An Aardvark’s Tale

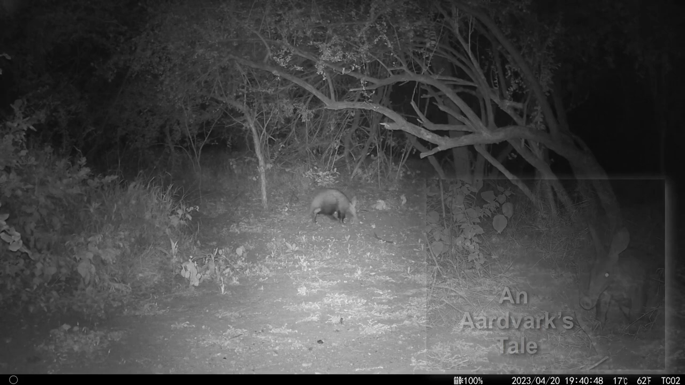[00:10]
A few months ago, our wildlife camera traps picked up an aardfark outside the bedroom window one night. A few nights later, it came to the birdbath outside my office window.
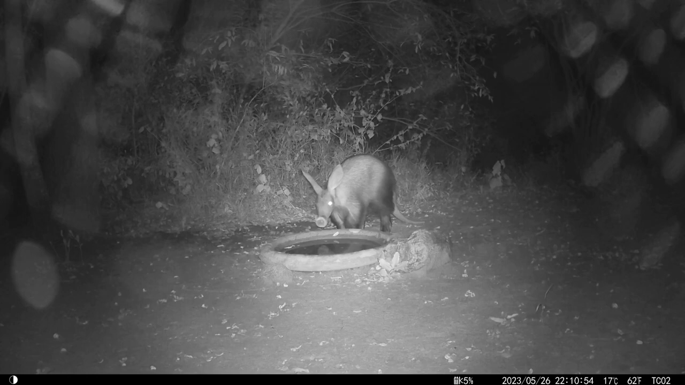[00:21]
We knew it was around during the time when the house was being built, inhabiting the burrow at the front of the house just outside the spare room window,
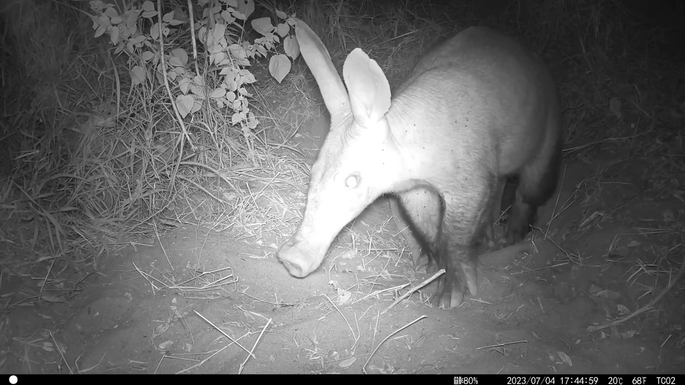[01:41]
Its powerful limbs equipped with strong claws enable it to dig extensive burrows for shelter and other things. These burrows often are taken over by other animals who spend time in the burrows, as we shall discover shortly.
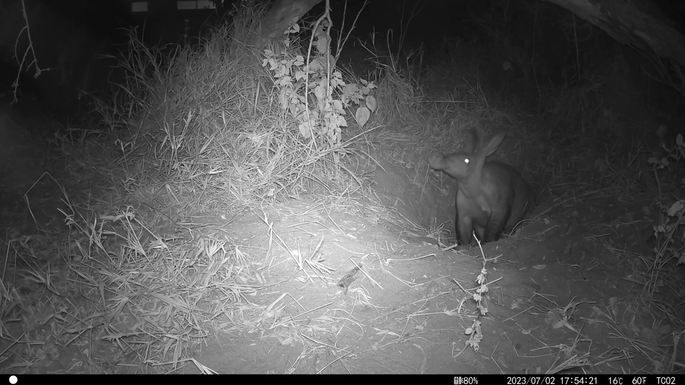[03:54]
For the first few days, the hole was only used by the aardfark and there was optimism that it might stick around. But after a few days, the warthogs began sniffing around. One tried to enter the hole head first, but it couldn't fit that way, so it turned around and backed in.
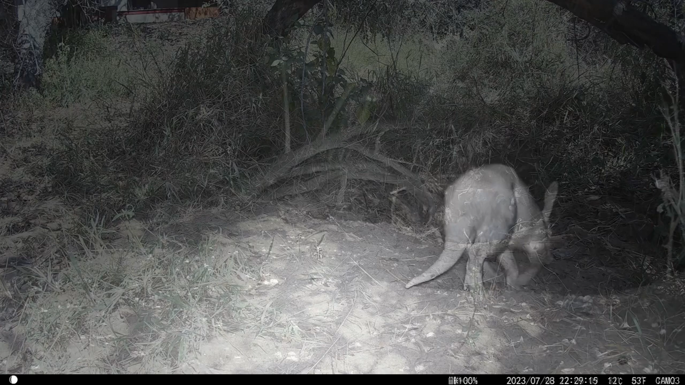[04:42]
I'm unable to tell whether the aardfark left first and then the warthogs moved in or whether the warthogs moved in and then the aardfark left.
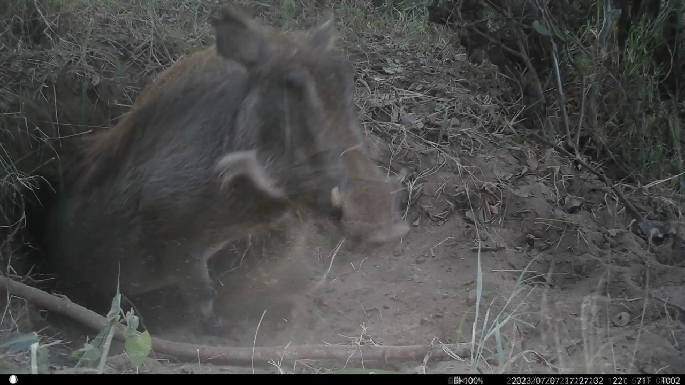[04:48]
We do know from previous camera trap observations that the use of particular burrows seems to be quite dynamic in the system.
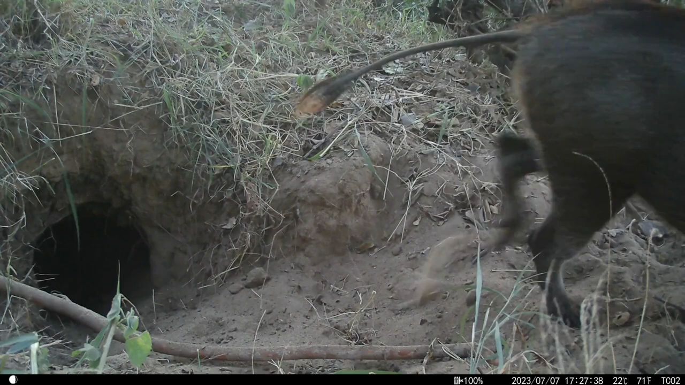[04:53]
Anyway, once the aardfark left, I put out three camera traps and didn't see it again for about two to three weeks.
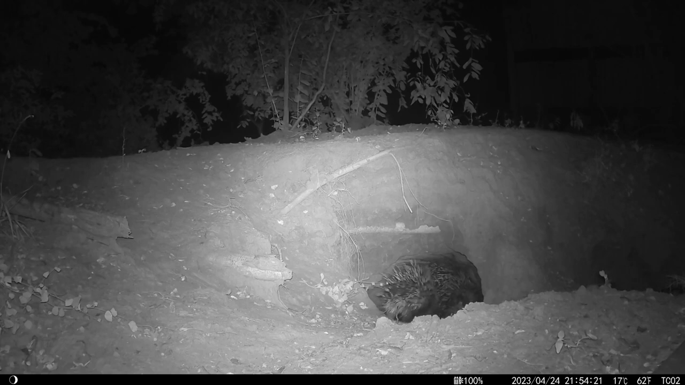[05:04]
Interestingly, the warthogs also seemed to be intermittent users of the aardfark burrow entrance as well, even without the aardfark being around.
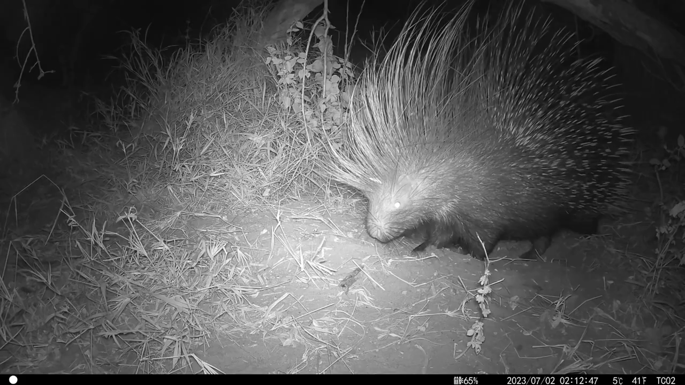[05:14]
The burrow entrance was checked out a few times by porcupines, but they're still using the burrow at the front of the house and they didn't move in to the aardfark hole. Aardfarks are mainly solitary wanderers and I was sure that it has other options and that one day it would be back and we would see it again. First, let's have a look at other animal activity around the burrow entrance. Warthogs are not the only animals that one can see around there.
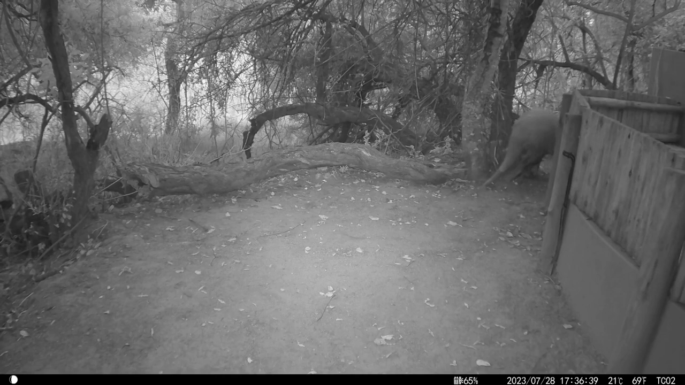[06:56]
What a surprise one day last week when the camera traps picked up the aardfark walking past the bra area or barbecue area for those of you not in South Africa. The next day, I pulled one of the unproductive camera traps and moved it back down by the burrow entrance.